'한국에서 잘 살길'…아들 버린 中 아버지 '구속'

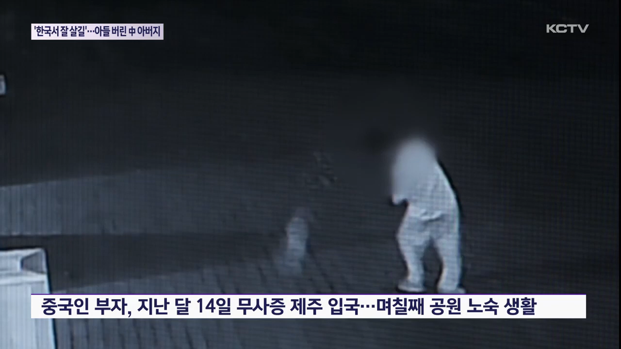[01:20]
지난달 14일 무사증으로 제주에 온 중국인 부자는 체류 경비가 떨어지자 떠돌이 생활을 했고 이 공원 일대에서 5일가량 노숙을 한 것으로 전해졌습니다.